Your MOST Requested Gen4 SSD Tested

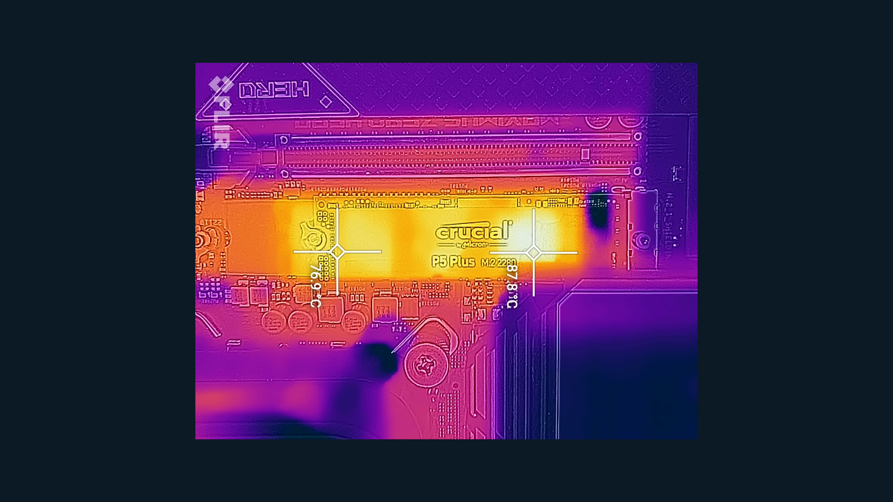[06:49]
the temperature can easily go a lot higher.
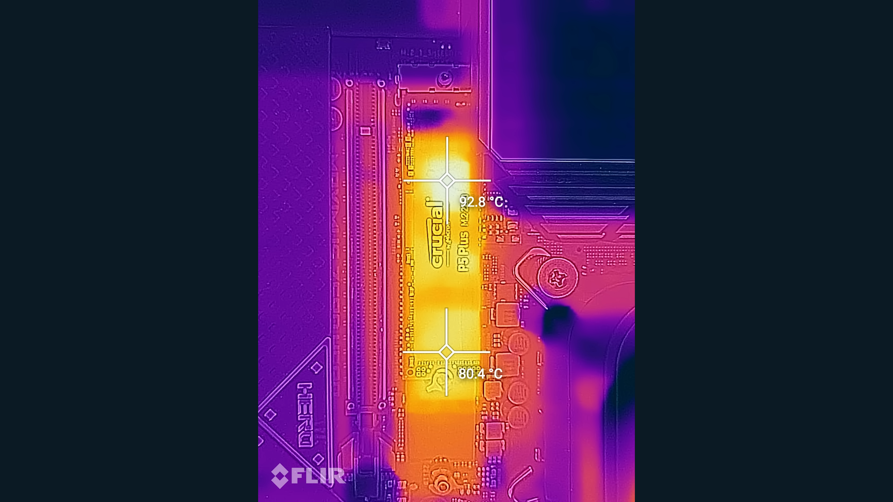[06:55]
In this FLIR image during a stress test the controller goes over 90 degrees at which point performance will start to drop.